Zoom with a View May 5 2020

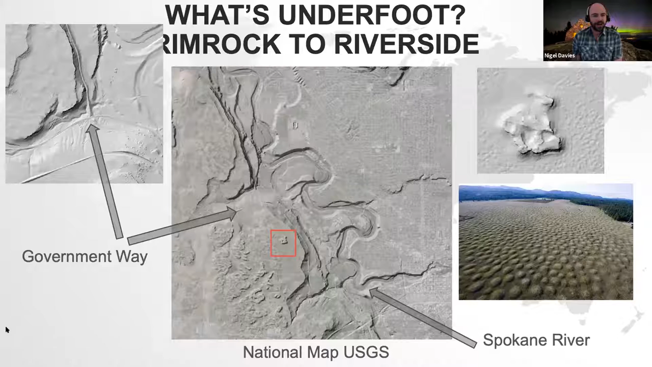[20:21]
but they come out really nicely in the uh in the lidar so hopefully we go one forward uh i don't know if i've quite got the control that i should have had but uh all right perfect i i do really recommend that um uh